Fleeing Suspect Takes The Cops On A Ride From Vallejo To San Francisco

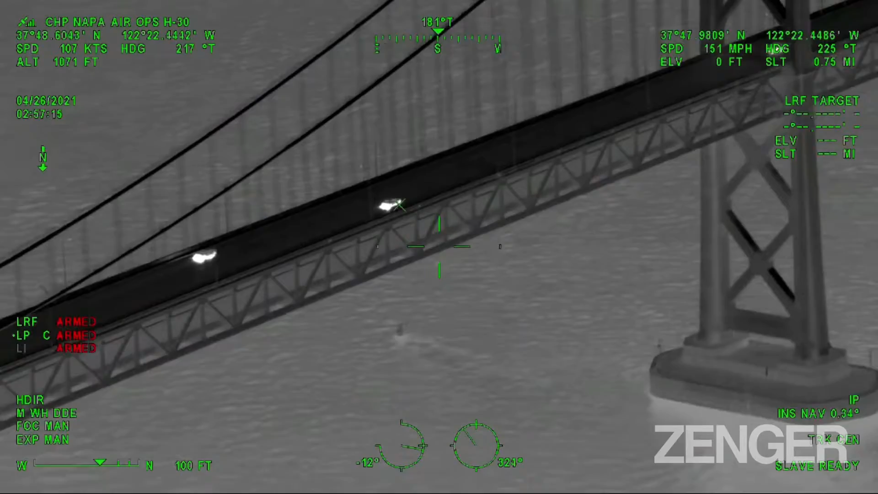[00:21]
X-30, we are here about halfway across the span to the western anchorage. Halfway across the span to the western anchorage.
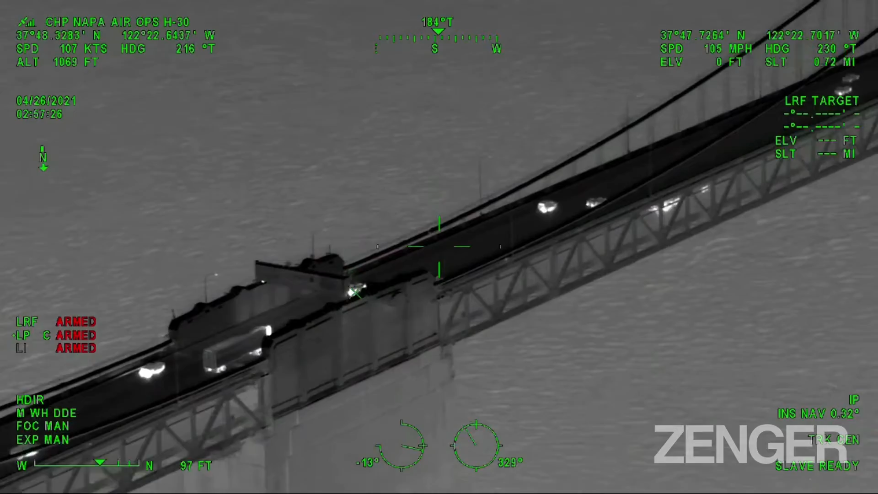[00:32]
Clear. X-3, did you go with me on? X-3, just confirmed this. Spike is at 4th or the fifth?
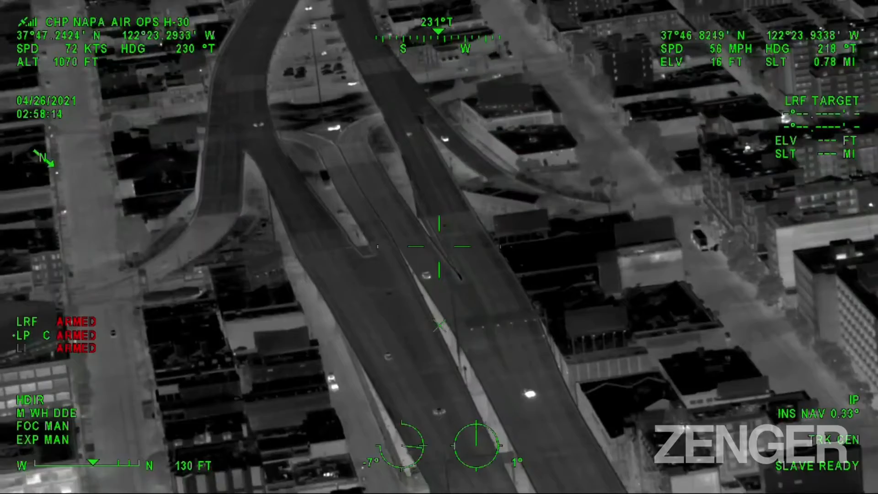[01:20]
Obstacle, Obstacle H-30 looks like we're exiting at 5th Exiting at 5th
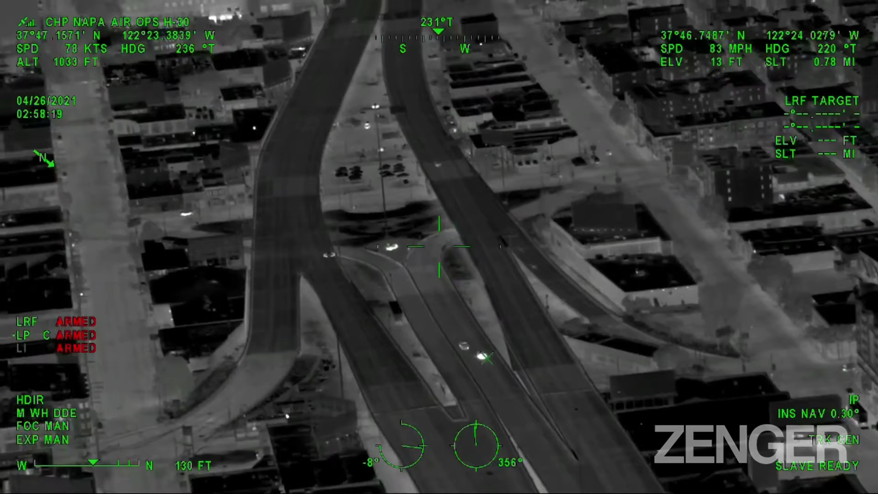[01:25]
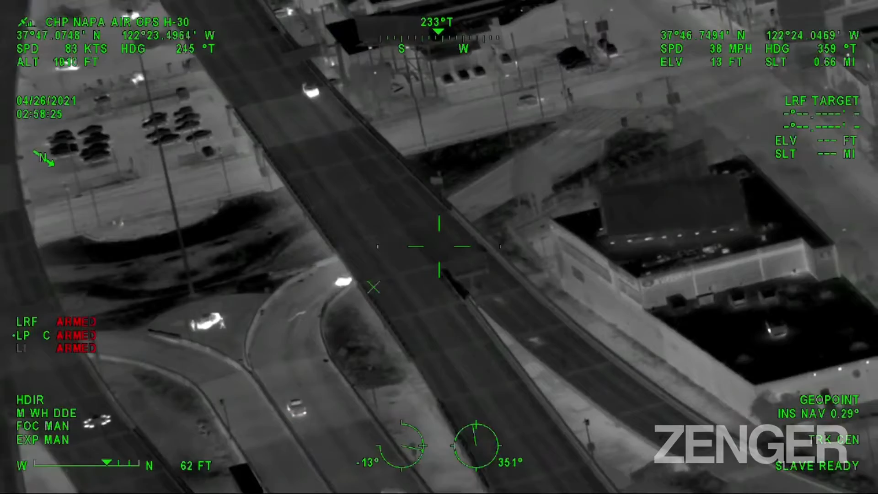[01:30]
Exiting at 5th Exit at 5th Exit 5th Made a left on Harrison Exit 5th, left on Harrison Good sight
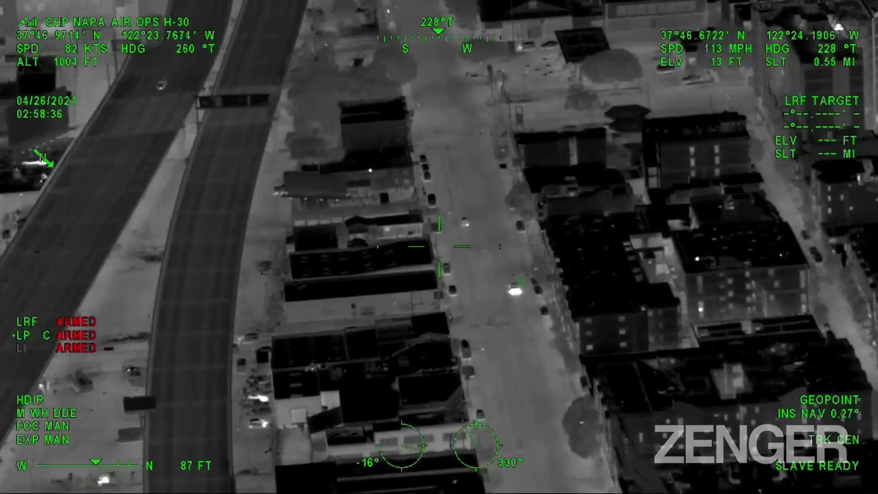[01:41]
Made a right on 6th Right on 6th
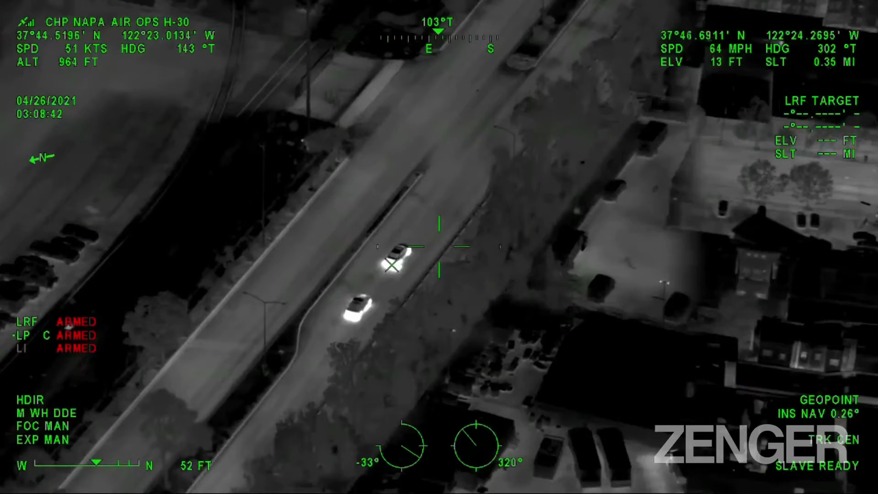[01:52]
Exit 6th以及 Am 영 Just 100 yards back trailing Autire
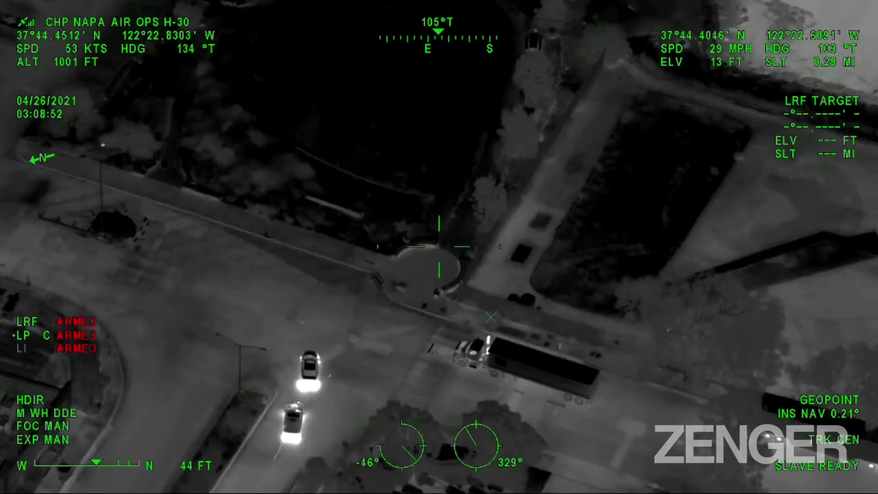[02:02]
In Eight Sixth diese Sixth diese He just turned GPS to sign up at the dead end on jane
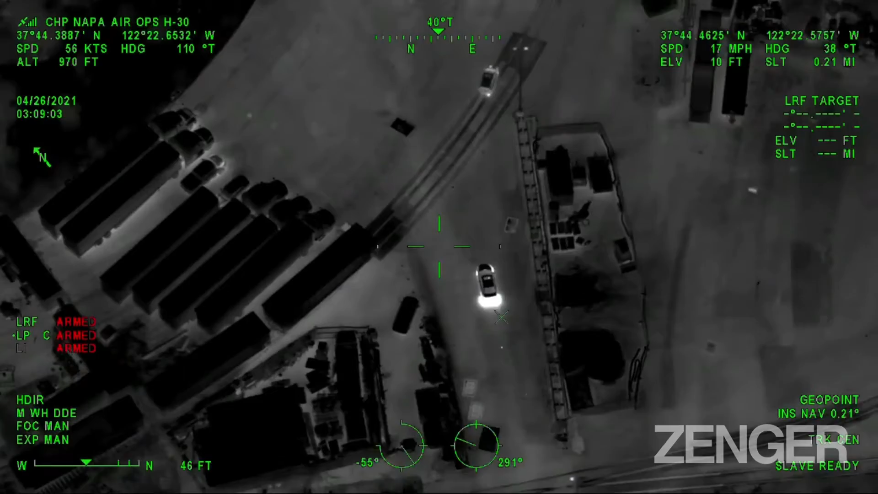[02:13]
The vehicle is still on To the Amador On jetting to approach it On jetting to approach it Amador,
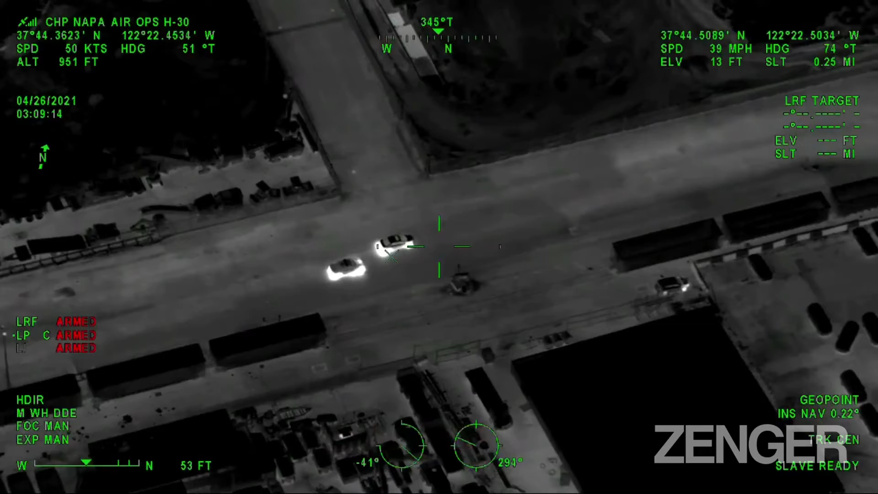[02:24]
going to a close line We turn to the north office, checking We are in